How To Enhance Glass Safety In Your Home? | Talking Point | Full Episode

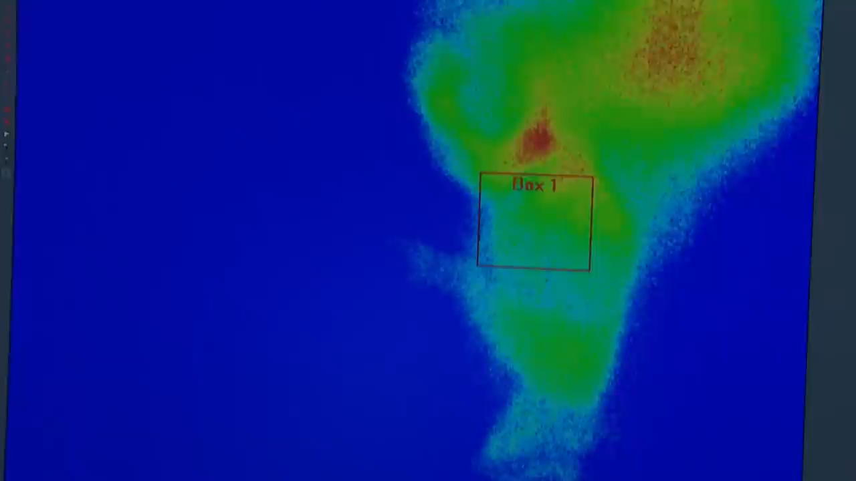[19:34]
areas with cracks will show up red with now robots doing the